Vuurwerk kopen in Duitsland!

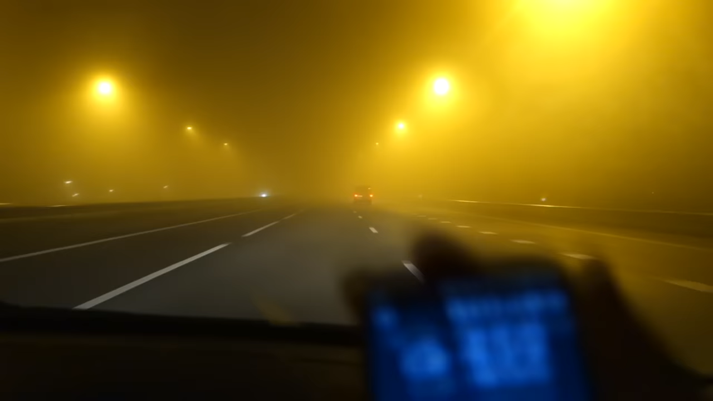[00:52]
Dat is over 1:11. Het is nu 5:00. En ja man, mist is wel een beetje kut om in te rijden, maar geeft ook wel weer een leuk sfeertje aan. Sneeuw is beter. Yes. Maar ja, geleden hadden we sneeuw man. IJs. Nou, beter. Ja, het is wel iets meer sfeer inderdaad.
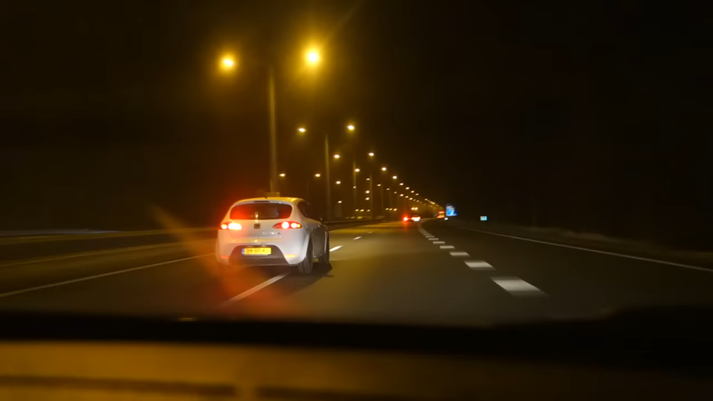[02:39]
Racen maar. En over 11 minuten komen we eraan. Dus let's go.
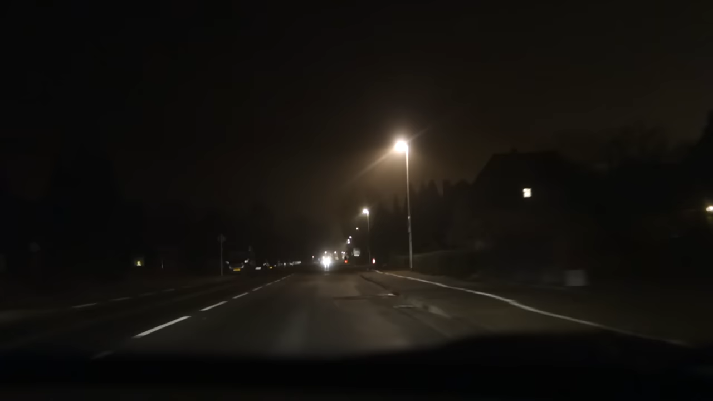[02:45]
Nog 200 meter mensen. Hier aan de rechterkant zitten we. Kijk, de Lidl. Halleluja. Ja, ja. Ik zie die stoeprand niet, joh. We rijden ons wat rustiger. Kan je even kijken, joh. Mag ik mijn lood.